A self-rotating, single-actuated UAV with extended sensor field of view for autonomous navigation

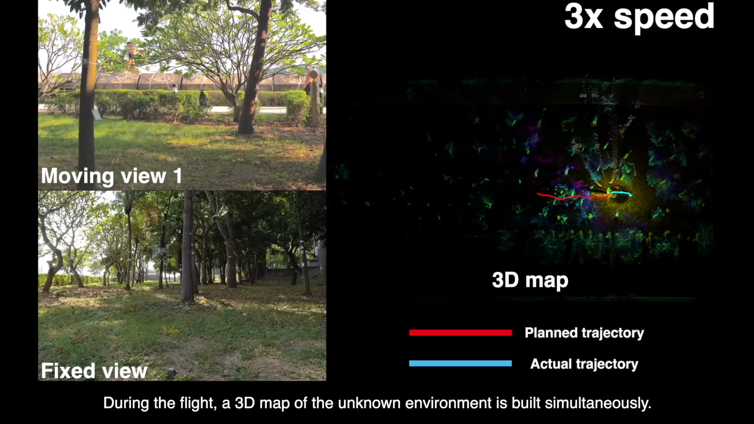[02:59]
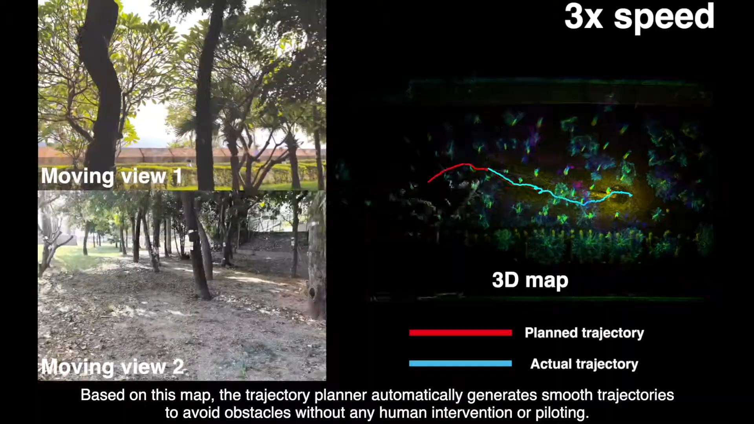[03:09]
At the end of the flight,
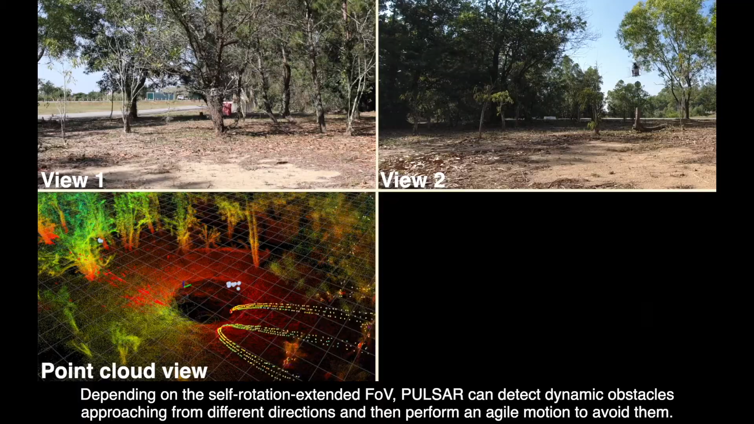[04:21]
directions and then perform an agile motion to avoid them.